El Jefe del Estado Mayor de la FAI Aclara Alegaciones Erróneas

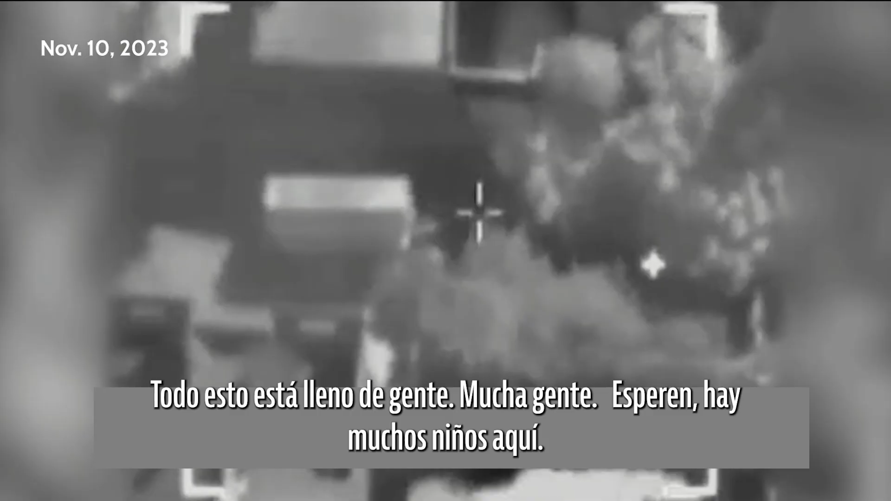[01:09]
We have a lot of children. 5. We have a lot of children here, and we are not working on the group.